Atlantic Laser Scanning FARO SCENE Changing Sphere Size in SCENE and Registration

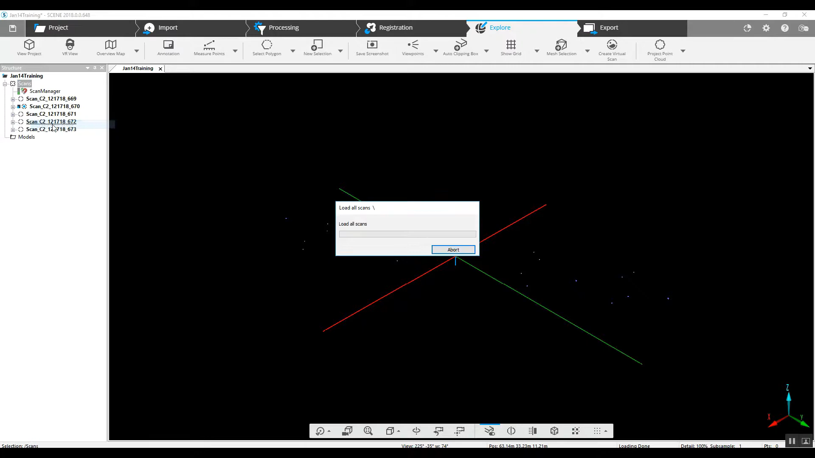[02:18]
We right click on the main scans folder and go to load all scans and
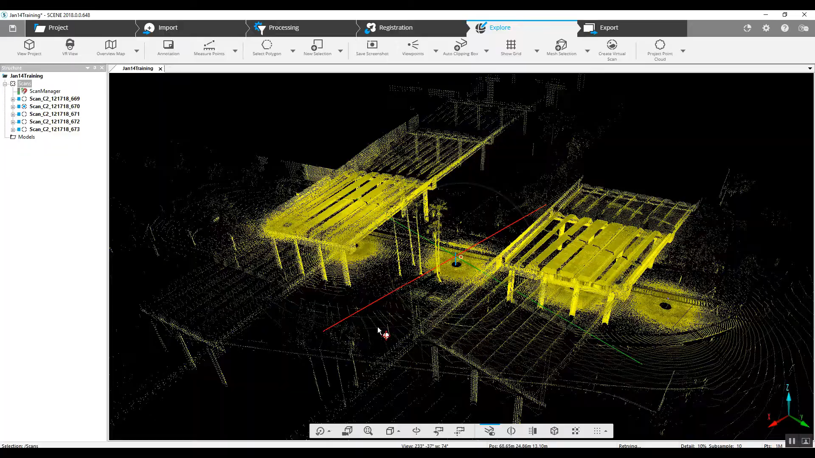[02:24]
here are the results of our scan registration.
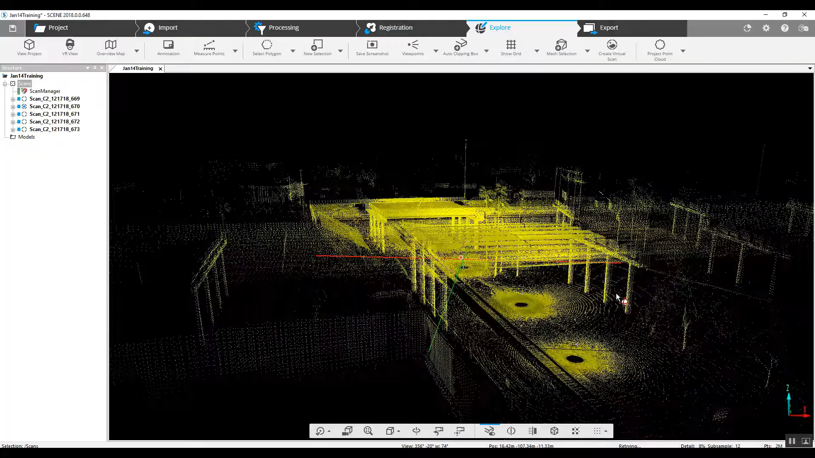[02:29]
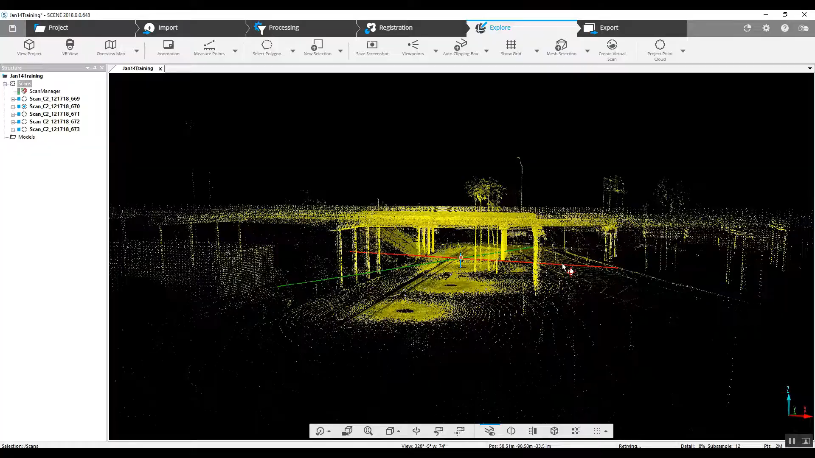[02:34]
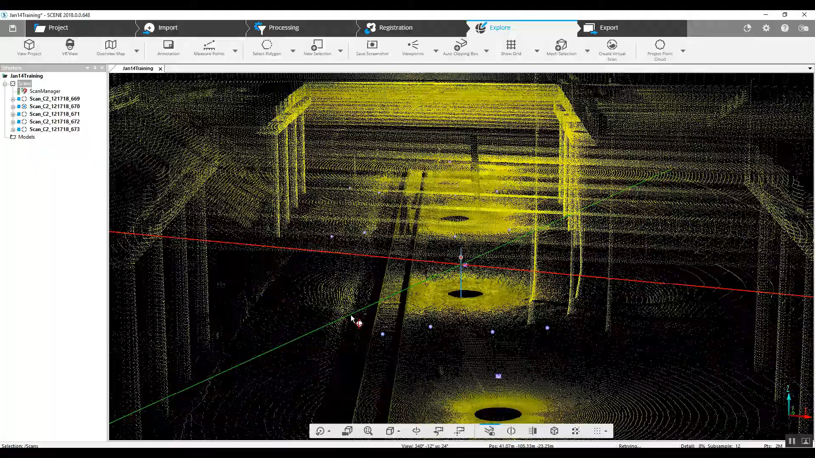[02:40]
We can see everything seems to have lined up well.
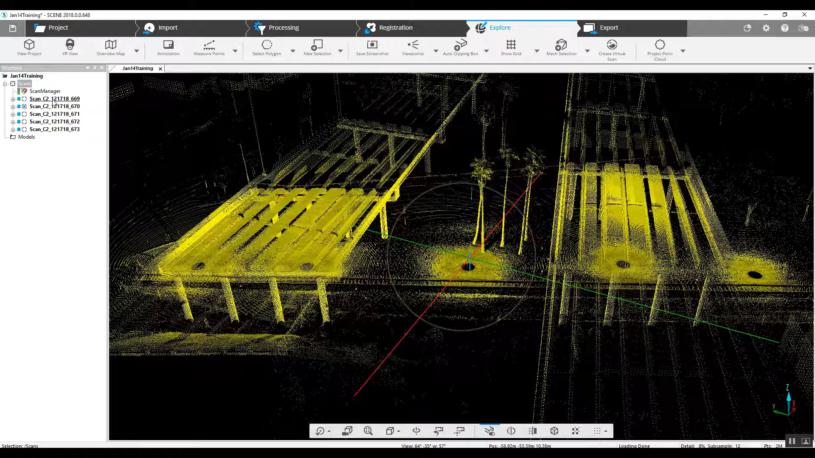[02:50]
We can go into each individual scan by double clicking on the tree at the left side here on each of the scans. And now you've got a clearer indication of what it is that we're looking at.
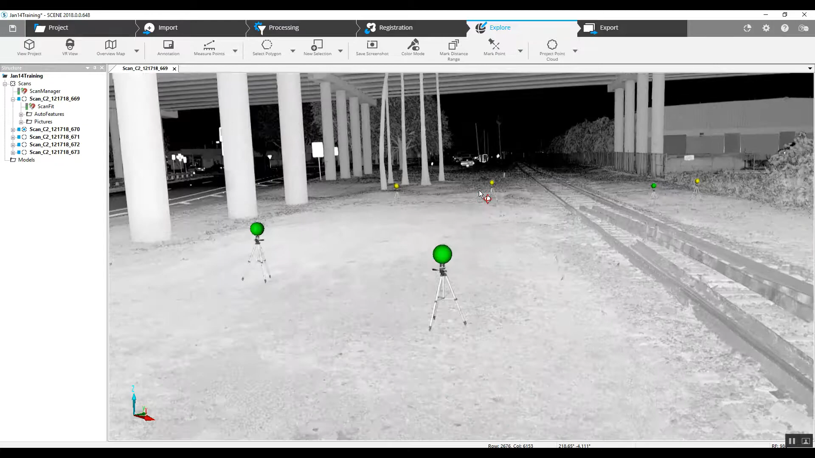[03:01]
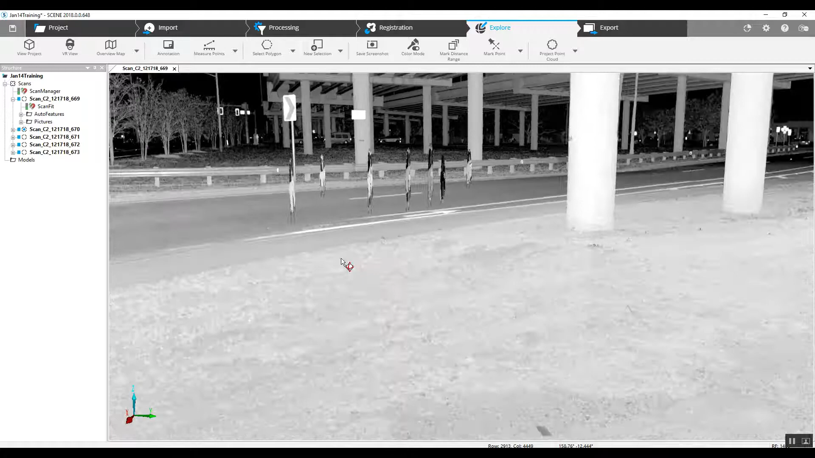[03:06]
And now that we've got good registration we can do a 2D or 3D measurements. We can double click and then grab a polygon,
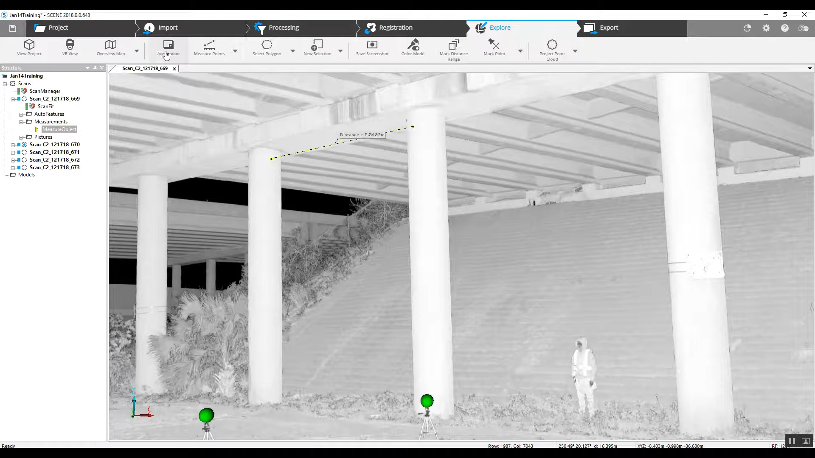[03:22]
rectangle, in this case a selector,
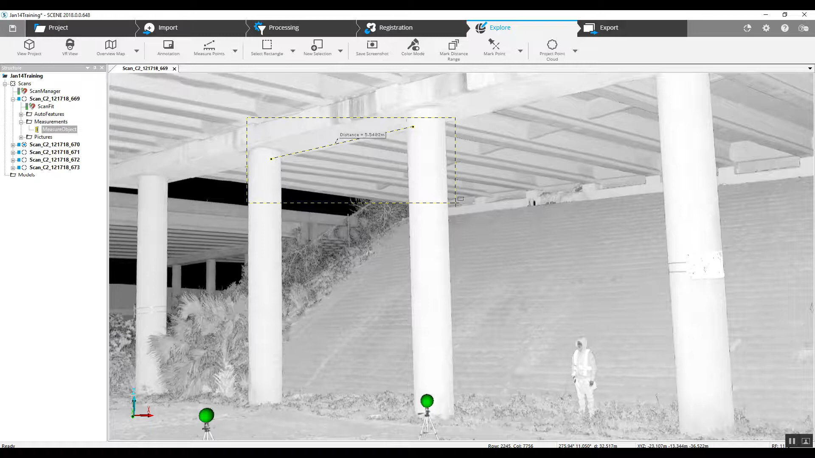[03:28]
right click on it, 3D view.
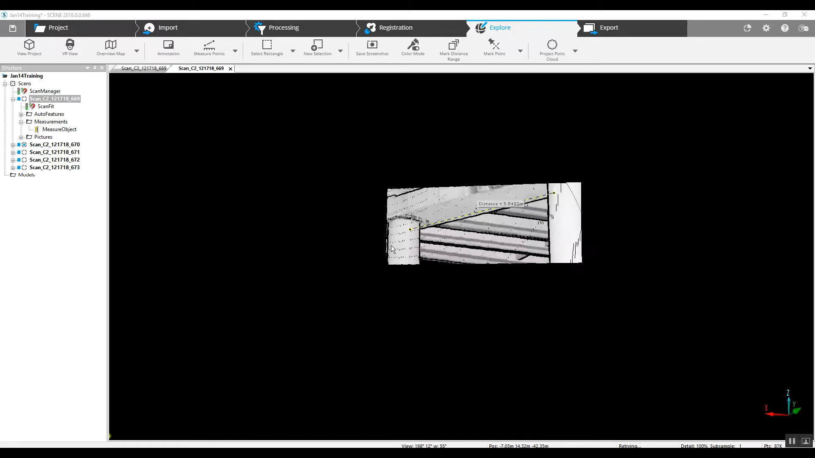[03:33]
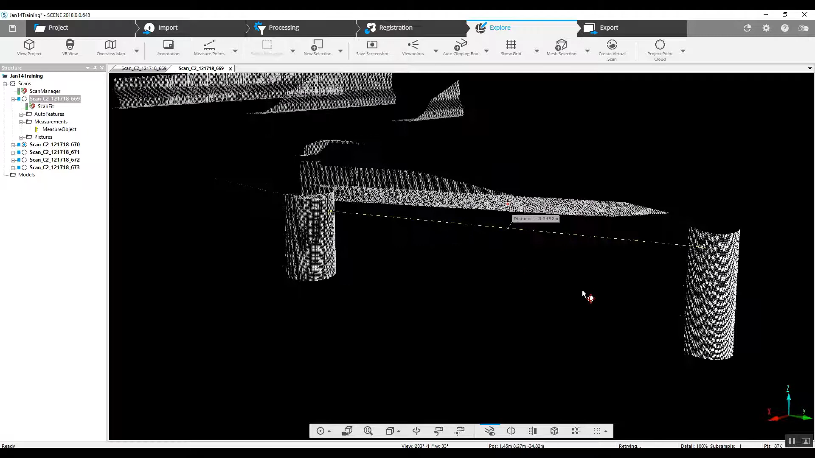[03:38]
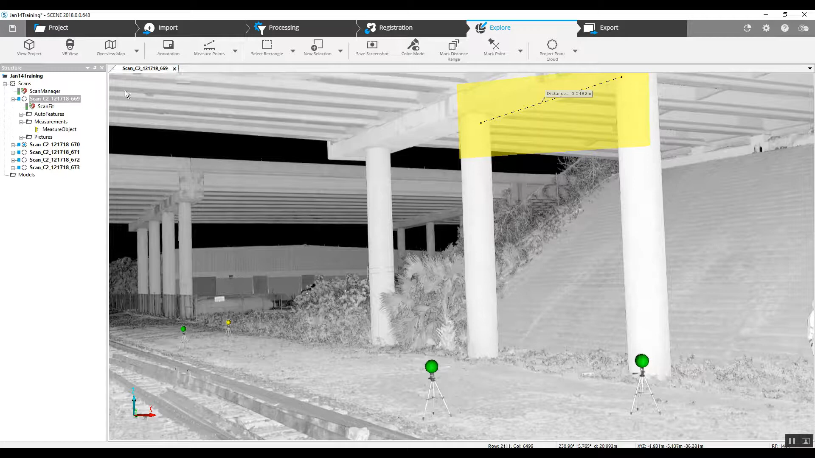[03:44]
We can also go into our general 3D we were looking at
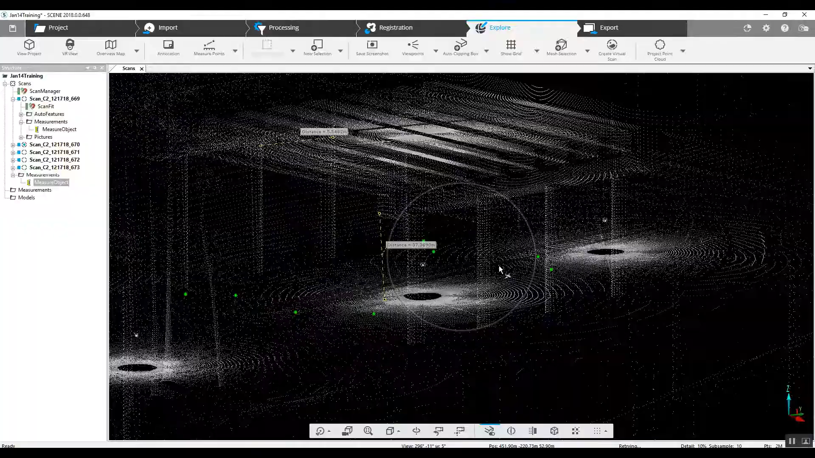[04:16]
We've got a register project. We have changed our sphere diameter.
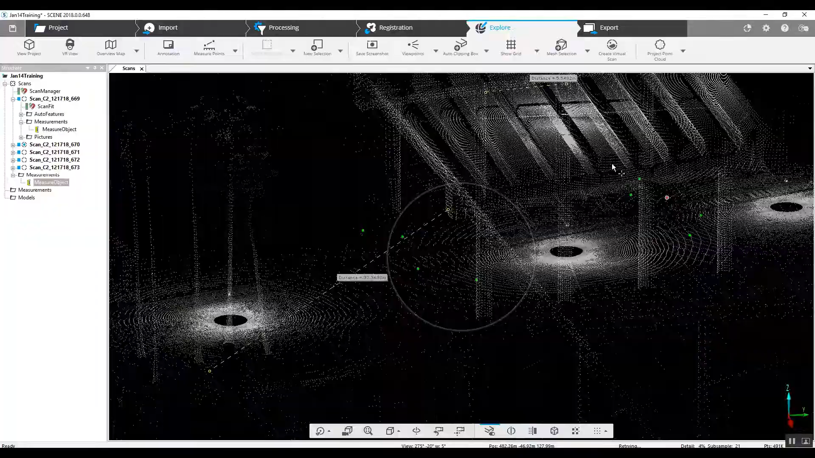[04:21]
And we have now got a green-lit project that we can do 3D measurements off of. Good luck.